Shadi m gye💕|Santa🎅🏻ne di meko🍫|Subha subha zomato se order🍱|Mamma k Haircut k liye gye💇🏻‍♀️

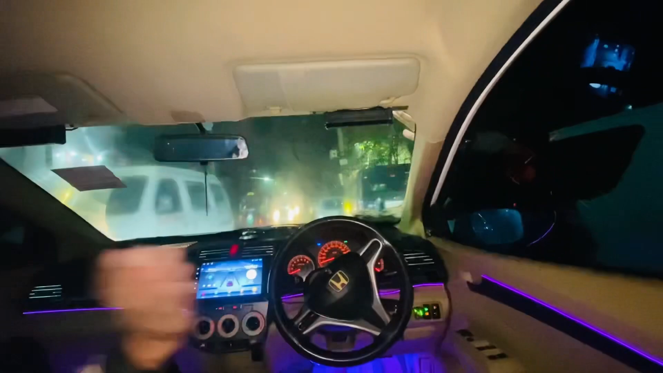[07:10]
बाहर बिल्कुल भी नहीं दिख रहा था, तो अभी गाड़ी रोक के उतरे हैं शीशा साफ करने, उसकी वजह से बिल्कुल भी दिखाई नहीं।